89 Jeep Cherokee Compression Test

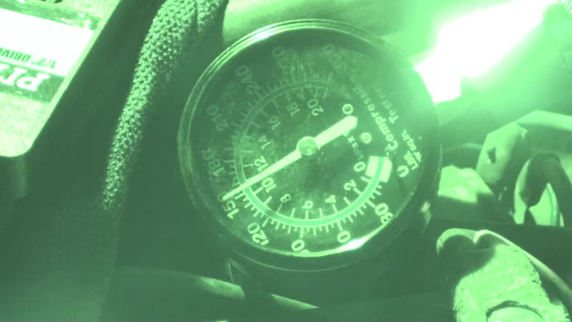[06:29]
oh wow look at that one that's all the way up to 150 so maybe i didn't get enough oil on the first one it's 151
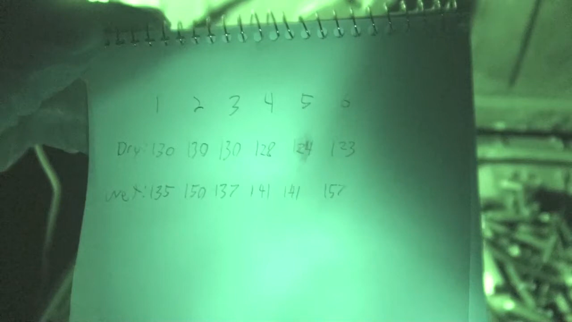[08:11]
and the wet it's kind of all over the place it's a little strange i'm not sure if i actually put enough oil in all the cylinders but like two is 150 six was 157 i don't know